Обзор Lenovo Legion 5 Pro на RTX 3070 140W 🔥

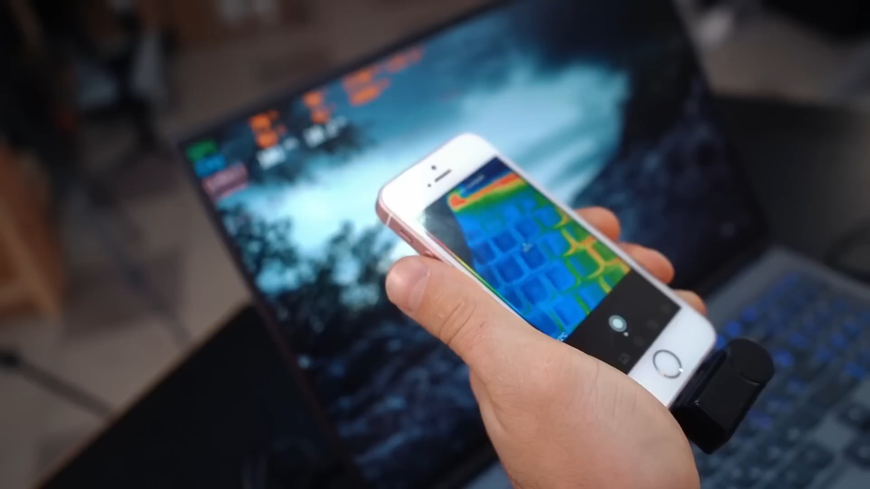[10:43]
И мы смотрим то, что температура на жизненно важных клавишах для геймера примерно в районе 35-40 по Цельсию доходит. Самая у нас горячая область получается в районе 45. Вот непосредственно здесь.